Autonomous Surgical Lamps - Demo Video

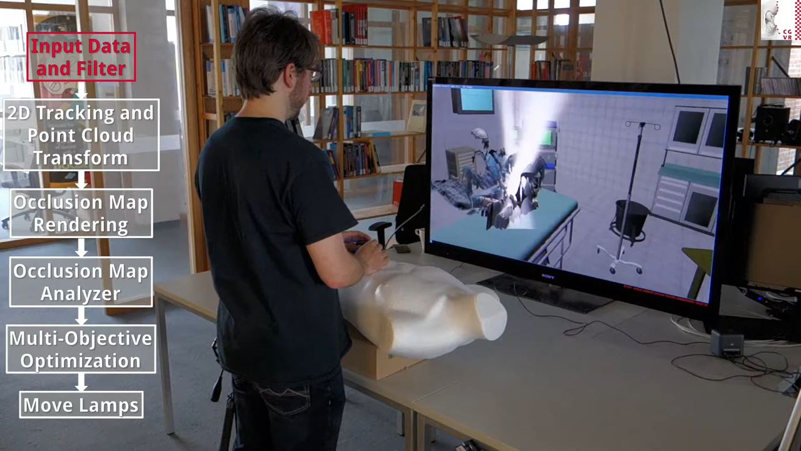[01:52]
The next stage is reserved for computations on these depth images.